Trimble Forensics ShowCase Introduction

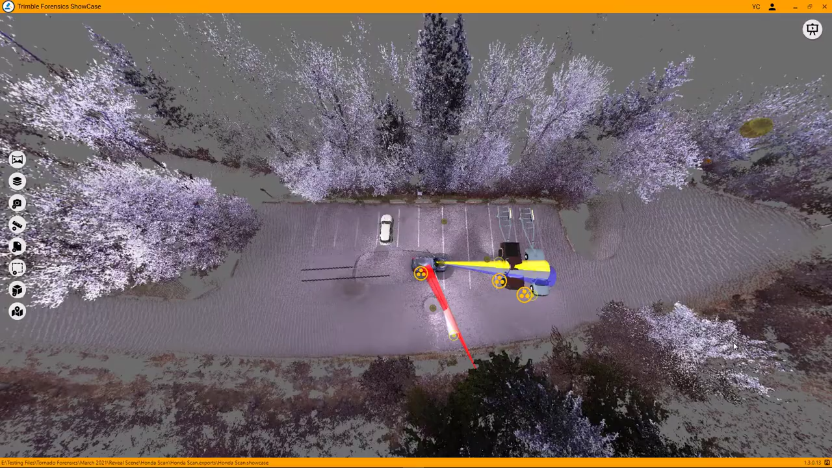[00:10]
ShowCase is a lightweight application that does not
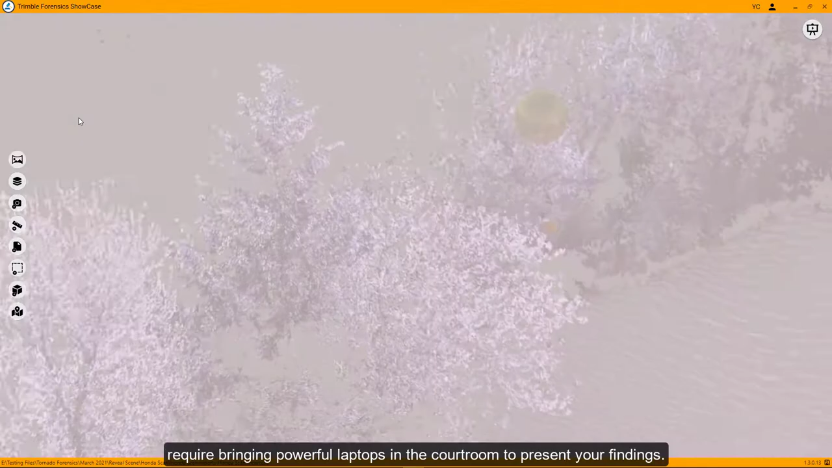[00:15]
require bringing powerful laptops into the courtroom to present your findings.
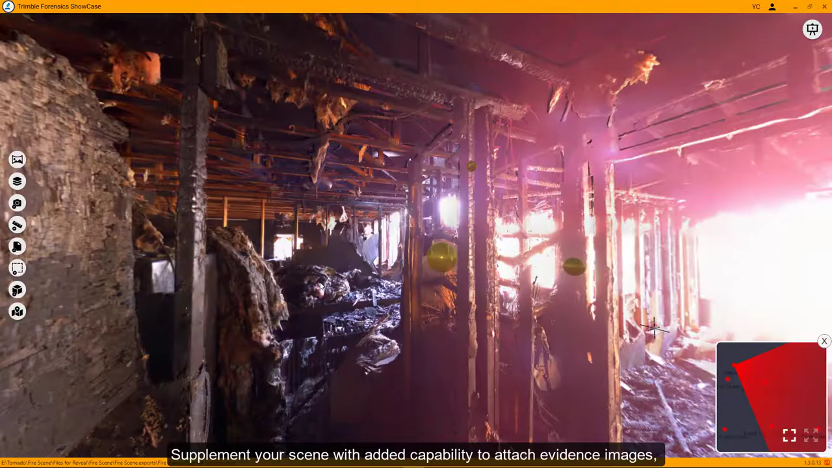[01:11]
Further supplement your scene with added capability to attach evidence images,
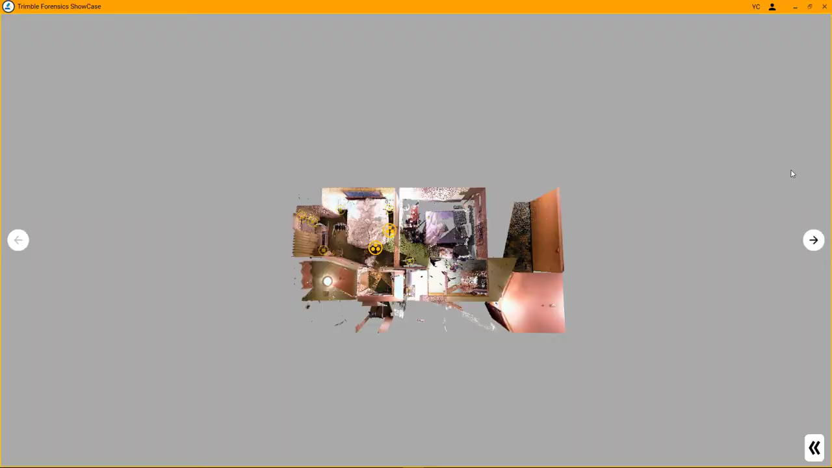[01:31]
In the courtroom, switch into presentation mode to tell the story as it happened.